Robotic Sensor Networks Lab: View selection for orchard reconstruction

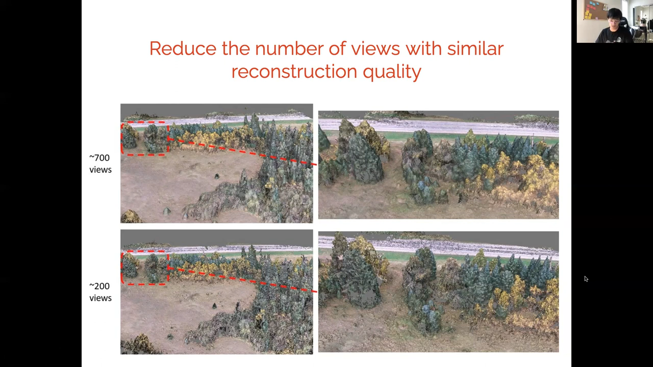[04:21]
At the bottom, using our methods, we only extract around 200 views, which takes about an hour to process to make this dense reconstruction. And you can see the reconstruction quality are very similar. So next, we introduce our next work on adaptive view planning for 3D reconstruction. Previous method selects a subset of trajectory along an existing trajectory. However, you can see in this example, a simple zigzag trajectory on the top cannot reconstruct well the bottom of those scenes. These are very low quality. So in order to obtain high fidelity reconstruction,
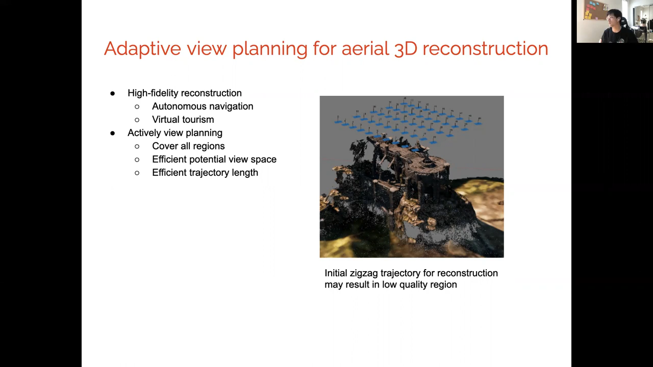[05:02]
we have to do some active planning for those more complex regions, where we need to cover all the regions with good quality. We have to efficiently sample the potential room space because the views can be selected anywhere. Also, we have to guarantee some trajectory-length optimality so that it doesn't deviate too much from the optimal.
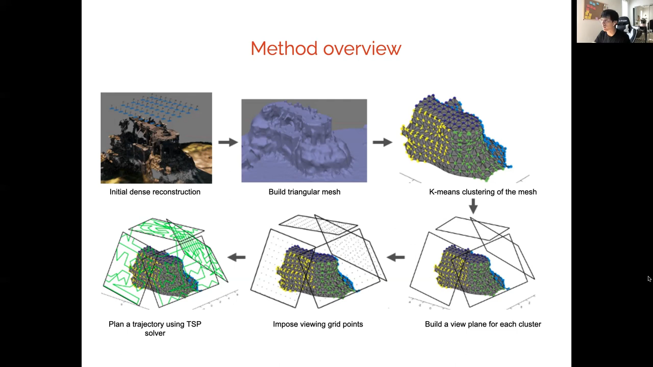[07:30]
So using those potential points on each of the planes, we can plan an efficient trajectory that links all those points. So that guarantees a high quality reconstruction for the resulting scene. So here are some comparisons. On the top, we have the basic simple zigzag trajectory.